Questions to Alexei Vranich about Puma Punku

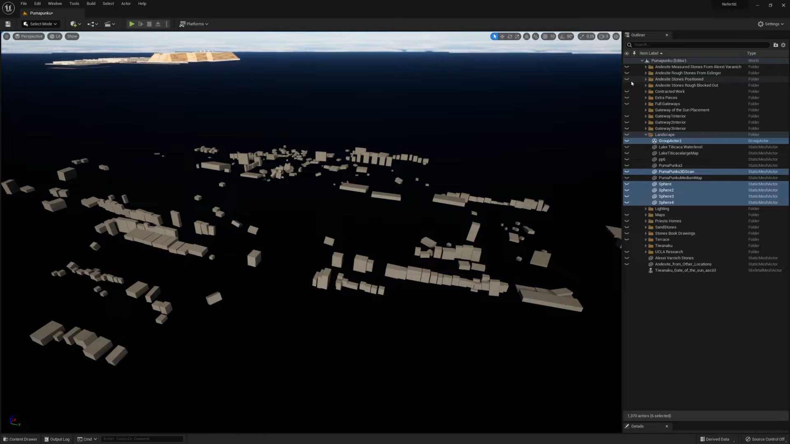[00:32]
they're very rough and it's nice to have Alexi Vranich's stones because I can replace some of the cubed shaped stones with exactly measured stones.
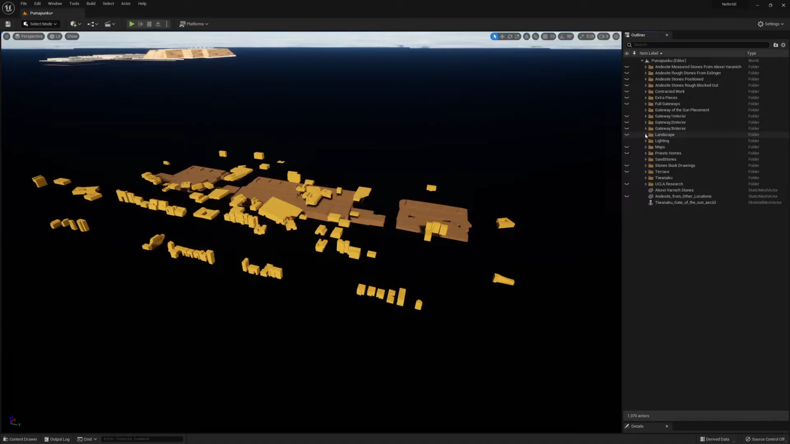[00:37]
And so that's what I've done here.
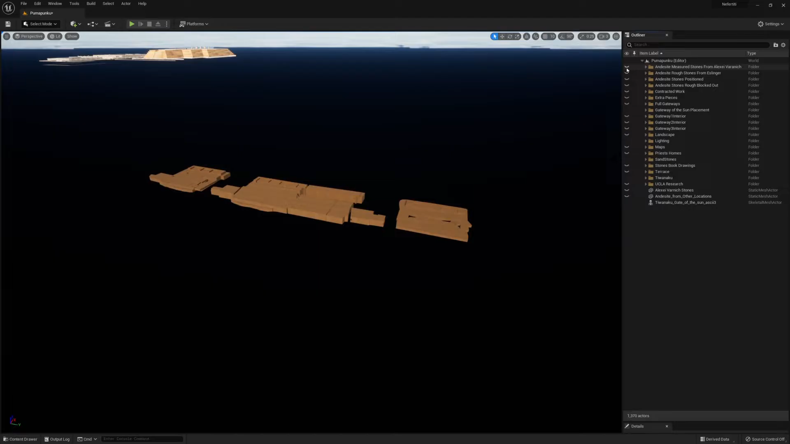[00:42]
The yellow stones were Alexi Vranich's stones and I've repositioned them
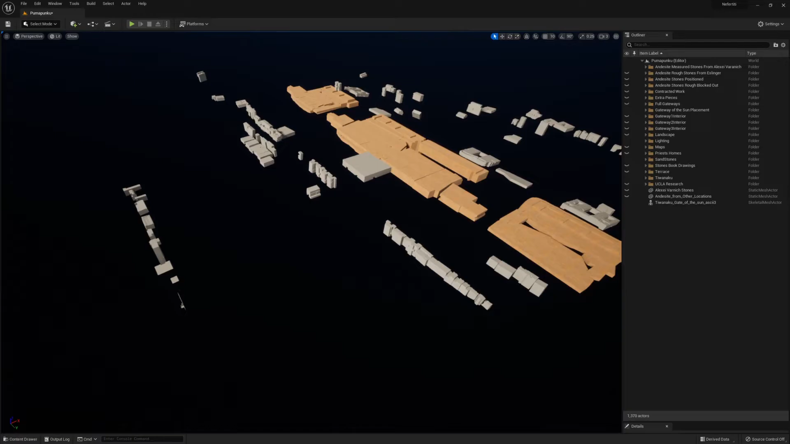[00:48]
to match what I'm finding on the photogrammetry data.
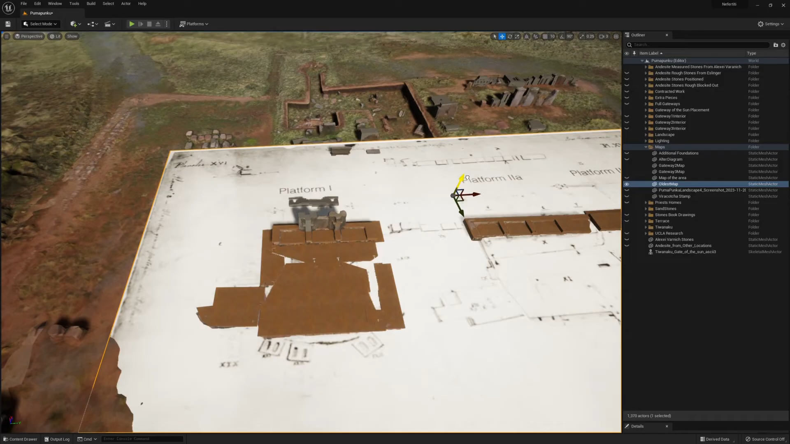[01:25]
So one of the things that I wanted to look at once I got the actual correct size 3D data were these 3 basin stones.